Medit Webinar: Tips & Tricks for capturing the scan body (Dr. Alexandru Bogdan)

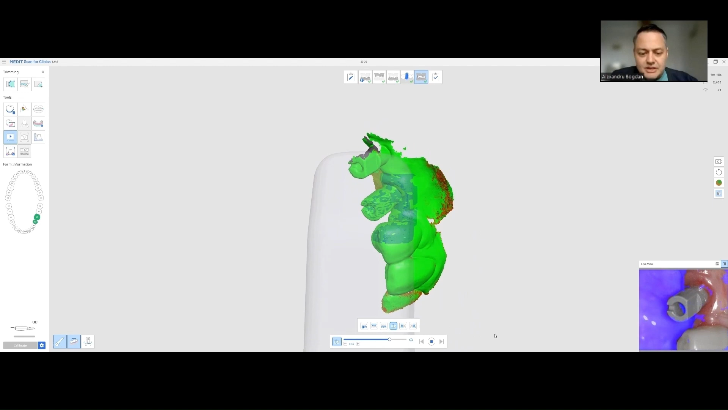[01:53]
Also, I like turning the focal distance to the max, so that I can get as much information as possible in this stage, and as far away as possible.
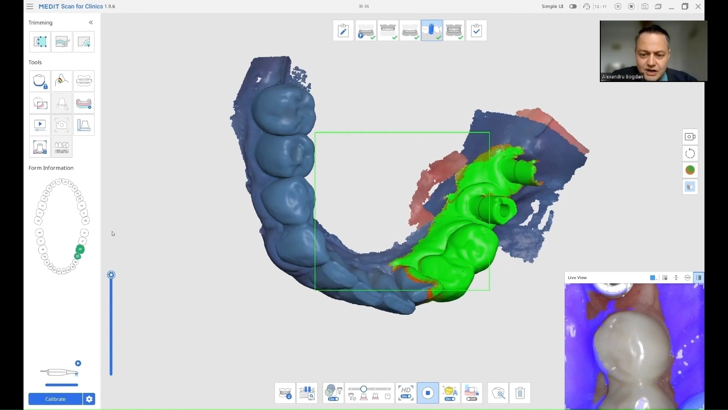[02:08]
Now, I'm going to start and image the scan bodies,
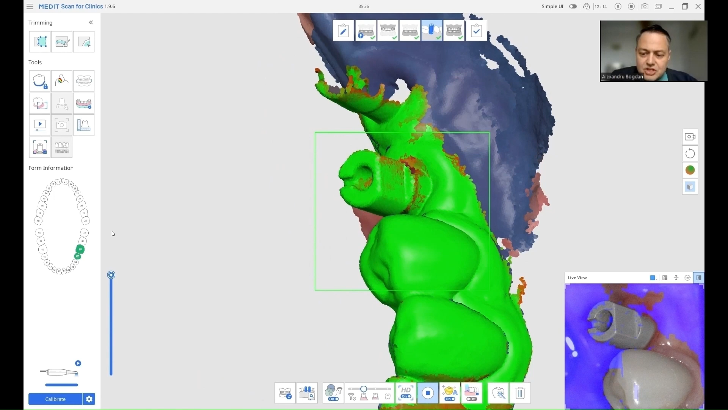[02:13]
after I optimized the image that I did before. What I want you to see here, I am trying to image the scan bodies,
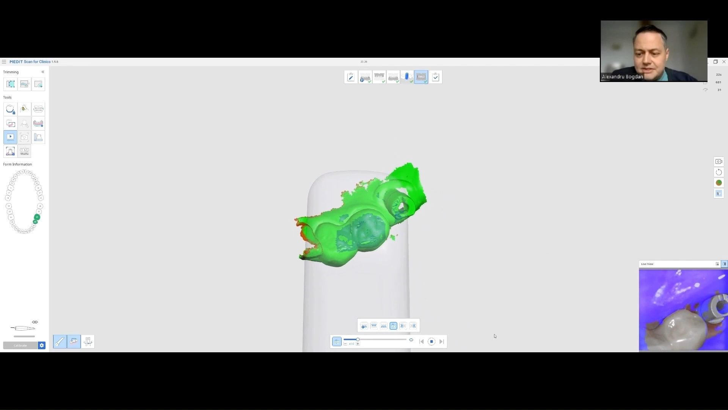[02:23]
never losing contact with the mesial teeth. Why I do this, is because the teeth are completely green,
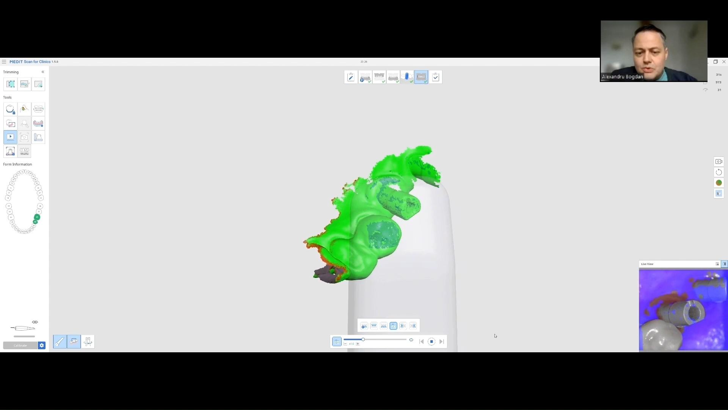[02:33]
and they will always act as a guarantee that the scan bodies are correctly scanned.
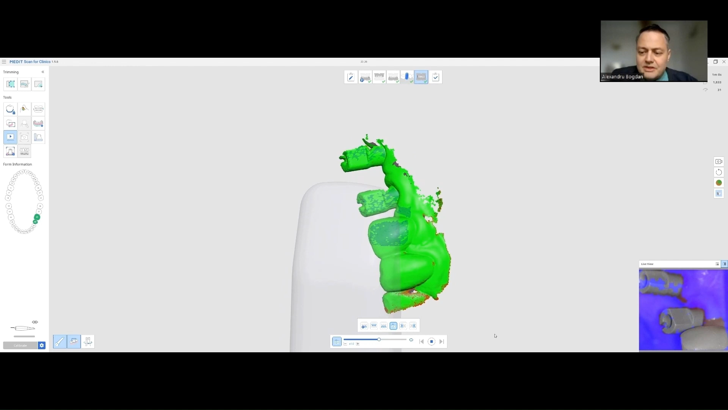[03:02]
I always have part of my teeth inside the scannable area, so that the scanner knows exactly where it is, when it adds data to the scan bodies.
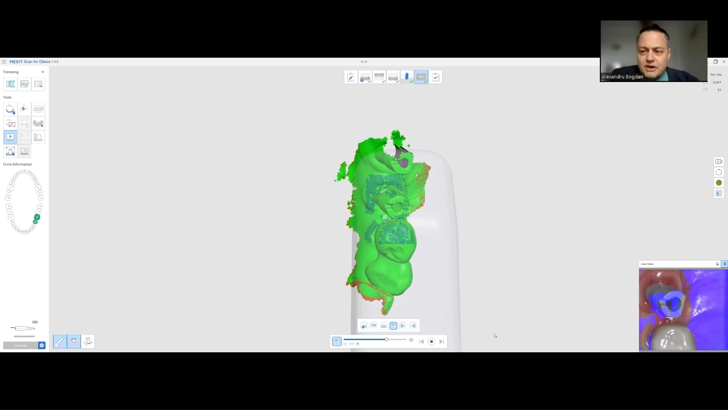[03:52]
or even more, and go to the
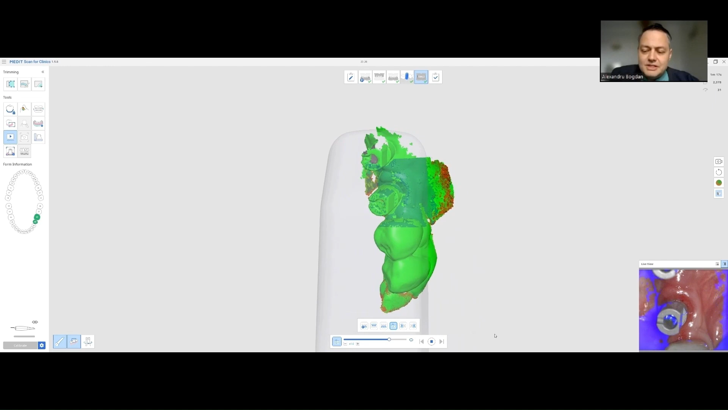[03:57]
distal by keeping contact with the mesial tooth, and in this way,
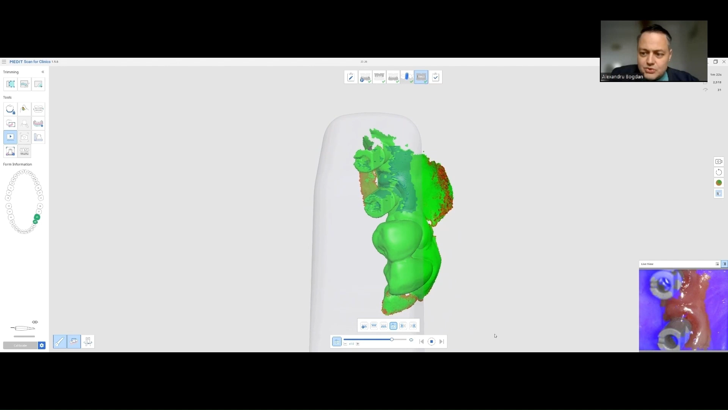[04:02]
the scanner always sees the teeth, but also starts seeing the distal part of the scanner.
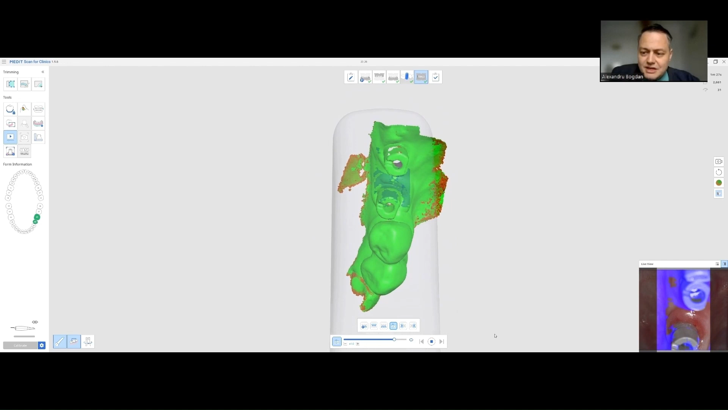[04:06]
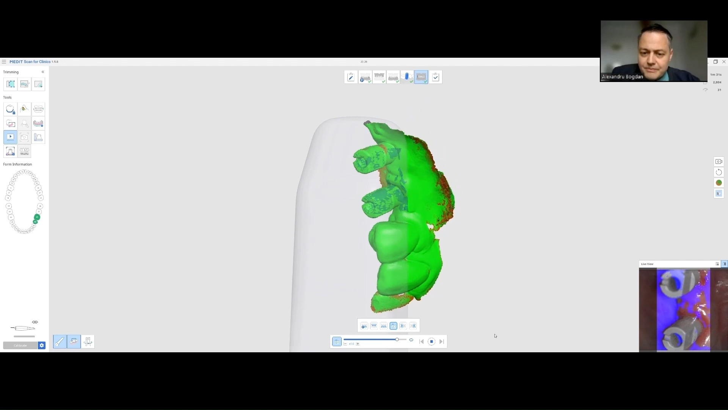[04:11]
You will see this now, we already have the distal part of our first scan body, and now,
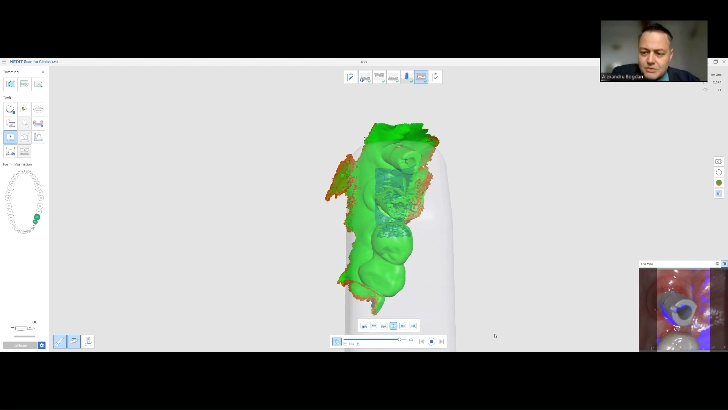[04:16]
we are going to start and add some data to the second one.
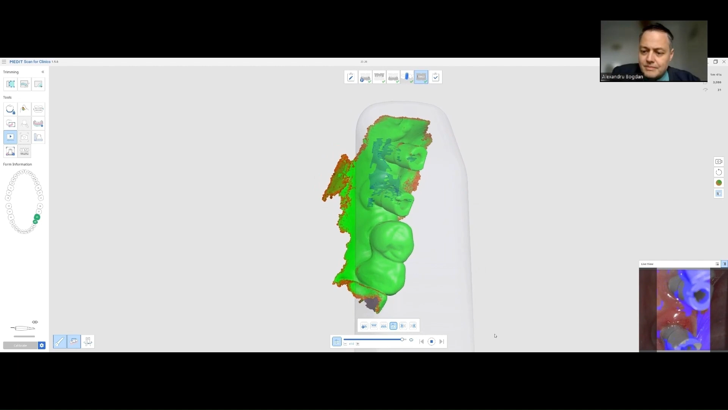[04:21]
I am trying to keep contact with the teeth, this is not always possible, but it is the best way to do it. And when imaging the second scan body,